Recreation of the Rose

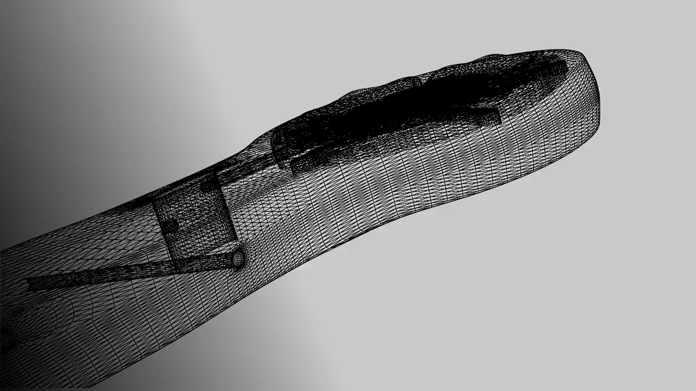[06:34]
So what we had was accurate measurements of the length and the kind of depth of the billet head as it was found,